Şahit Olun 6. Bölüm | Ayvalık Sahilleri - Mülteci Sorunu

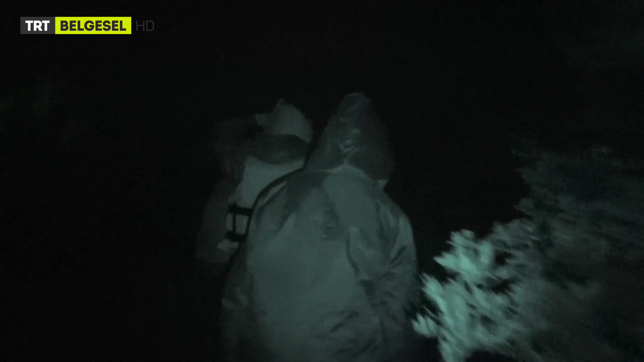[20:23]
Şu anda botu yapmaya çalışıyorlar ama gördüğünüz gibi belki hayatlarında ilk defa bot yapıyorlar.
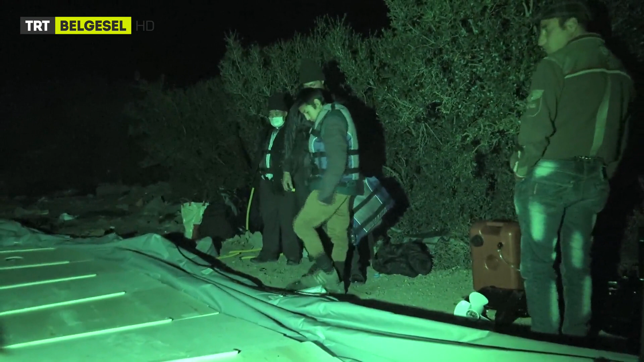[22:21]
Arkasından da motor bölümünü takacaklar. Sanırım motoru en son aşağıda takacaklar galiba. Her birinin üzerinde bir kısmında farklı farklı renkler olmak üzere hepsinde can yelekleri var.
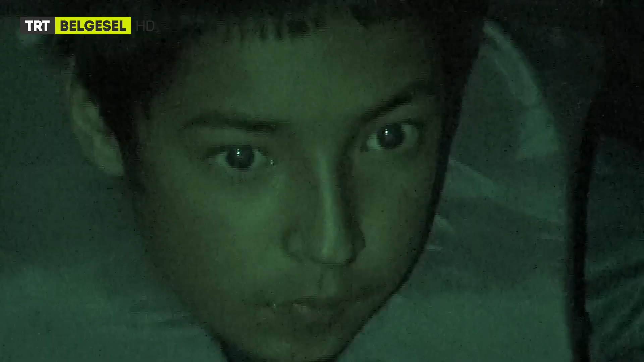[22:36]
Çocuklara beraber gidiyorlar işte. Bir an o da can yeleği giydirmiş. Ve beraber ilerleyecekler.